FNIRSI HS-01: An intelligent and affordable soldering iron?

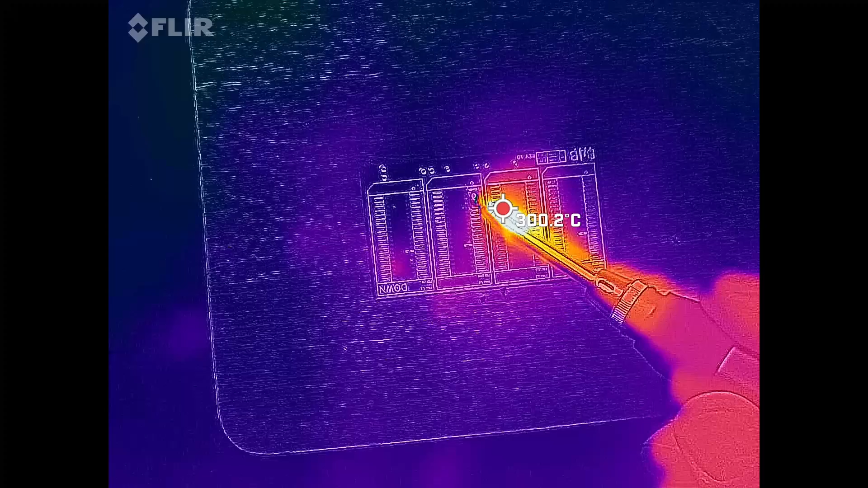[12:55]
On screen: spot 300.2°C
The HS01 heats up quickly and I am not in need of the calibration feature because the
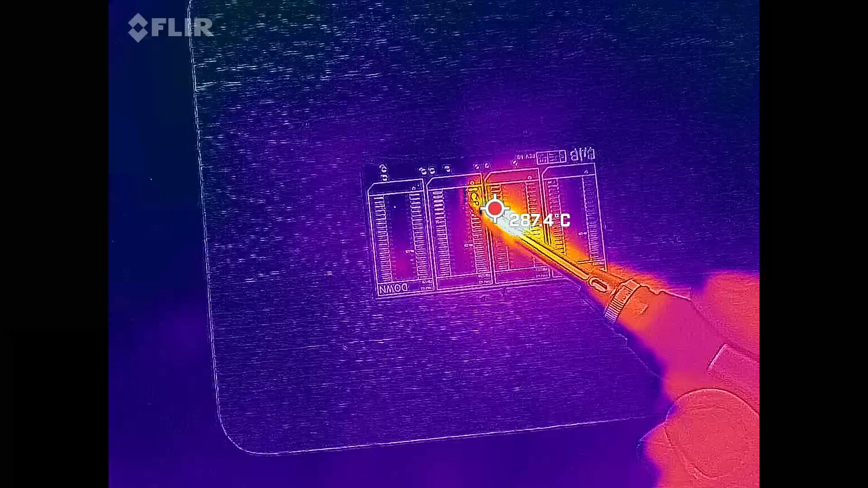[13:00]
temperature of the soldering iron tip is close to the temperature displayed on the LCD screen.